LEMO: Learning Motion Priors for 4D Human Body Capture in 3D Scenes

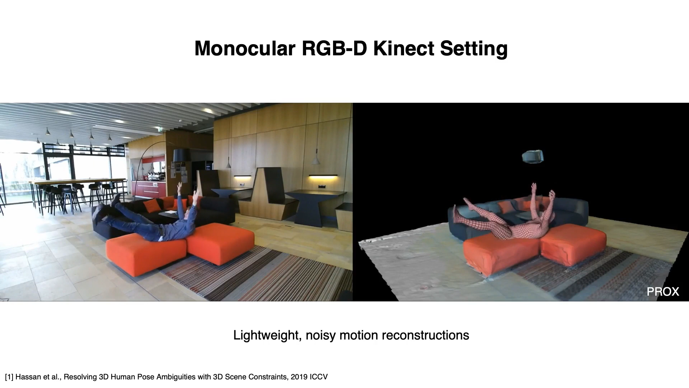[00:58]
Prox proposed a markerless pipeline using a monocular RGBD keynet,
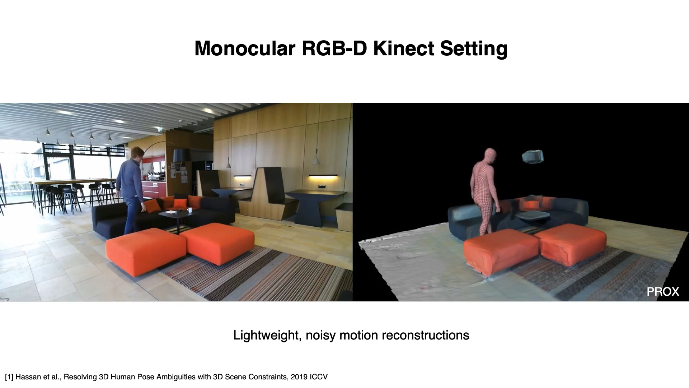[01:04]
but the reconstructed motion exhibits severe skating and jitters. The question is, with this lightweight monocular camera setting, how to achieve high-quality motions in 3D scenes?
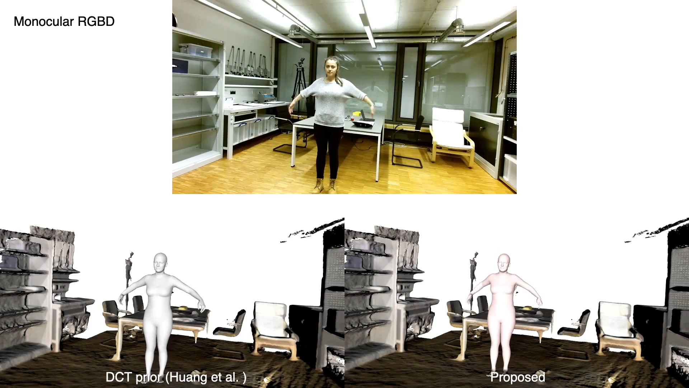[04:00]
By capturing full-body dynamics, the motion smoothness prior can recover smooth and natural motions with a monocular RGBD camera.
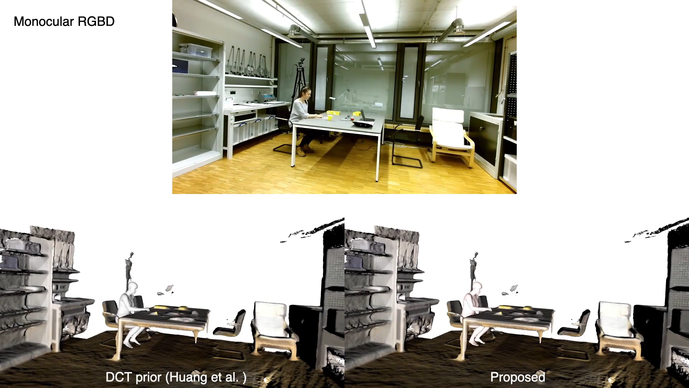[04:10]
Compared with the DCT prior, ours captures longer-range correlations between the motion of different body parts, therefore recovering smooth motions with higher quality and more natural dynamics.